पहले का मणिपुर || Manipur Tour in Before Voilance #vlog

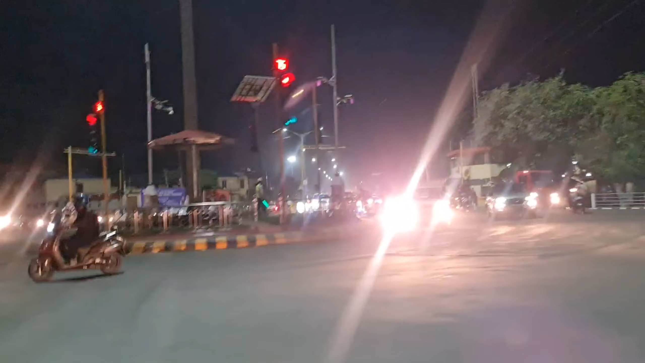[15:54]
से भी सुन्दर सेर लग रहा सही बता हूं आप वो वाव क्या चोड़ी चोड़ी सड़के हैं
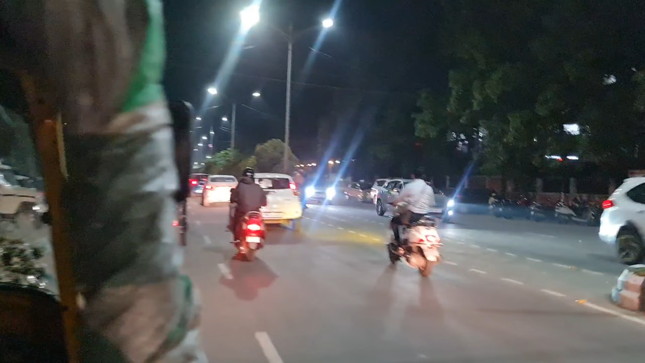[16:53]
पुलीस का यह सारी सरकारियों के यह सुप्रेटर पुलीस का मुख्याल है